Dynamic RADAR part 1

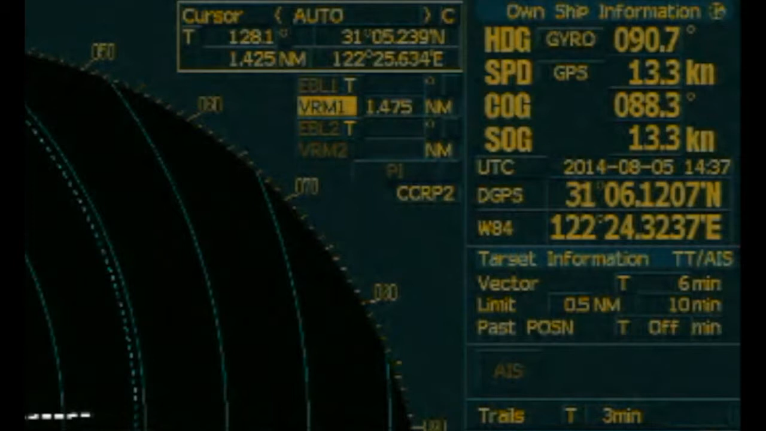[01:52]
And there was the most important setting of the vector length is true motion with 6 minutes distance run. And the trail means the posture position of the echo is true motion with 3 minutes setting. Okay, when we started at this picture for discussion. There were two vessels going the same direction in a traffic separation scheme.
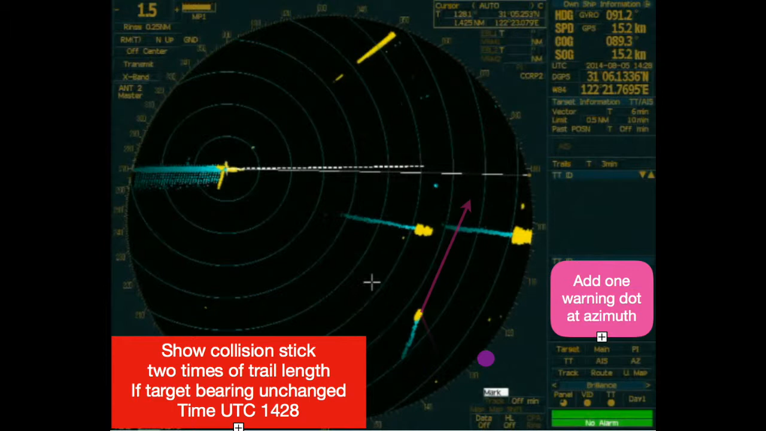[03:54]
Like this one on the bearing of 126. And the heading about 0 to 5 degrees. The speed. Actually this picture is the same picture as last one. Only we add some automatic presentation of the target cost and the speed.
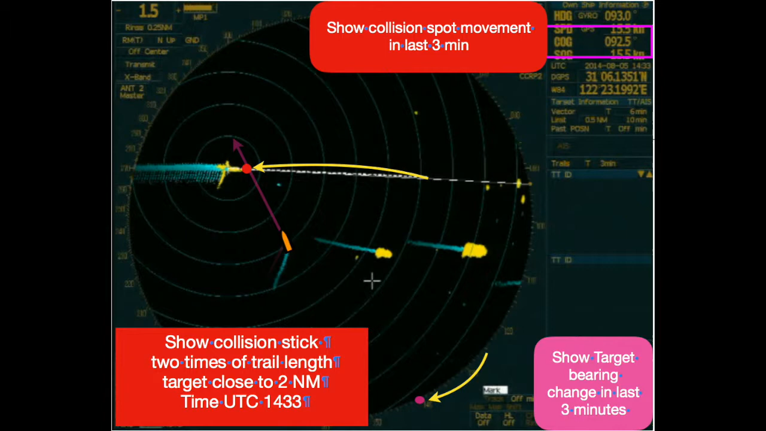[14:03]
Secondly is the collision spot, original showing on on ship speed vector. Right now moving to on ship's astern direction, which indicates the collision risk. All the collision point, collision spot, have moving past on ship. Okay, right now is the picture after 2 minutes, 14, 35 minutes.
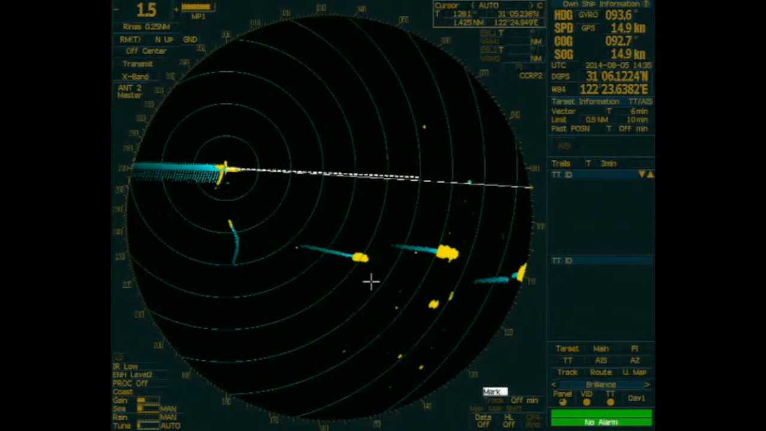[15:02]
look like very small vessel in the close range. So this total and acceptable. This situation must be rectified. This situation must be rectified. Otherwise, the duty officer will always mistook big vessel, small vessel in the close range, which caused their life.
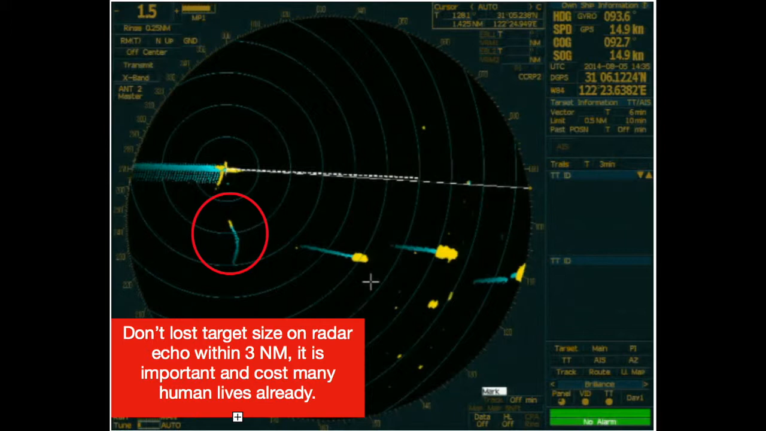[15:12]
So if it's hard to distinguish large echo or small echo, but it's very easily to decide in when the target range is three miles away. So once they establish the target as a big vessel or small vessel,
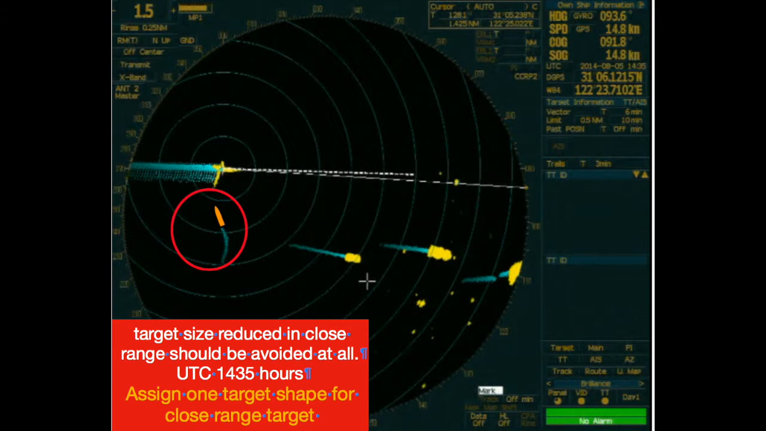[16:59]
don't lose target size at close range and automatic generate target cost and speed and give the duty officer